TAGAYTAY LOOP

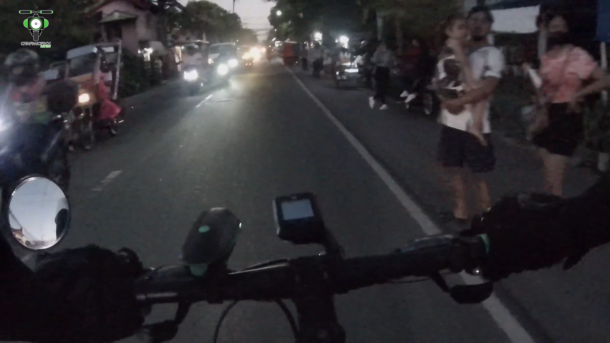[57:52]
So tayo ngayon sa Arco ng Maragondon. So ito na yung palabas, exit. Pasok na tayo ng naik.
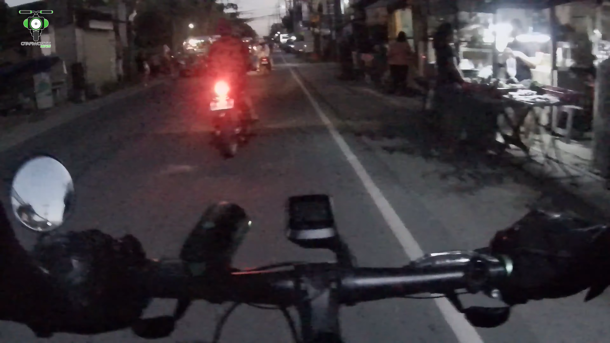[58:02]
Dito na kami ngayon sa may palabas ng Naik dito sa may Kalabaw. So, papasok na kami ngayon ng pansa, pagkanan namin.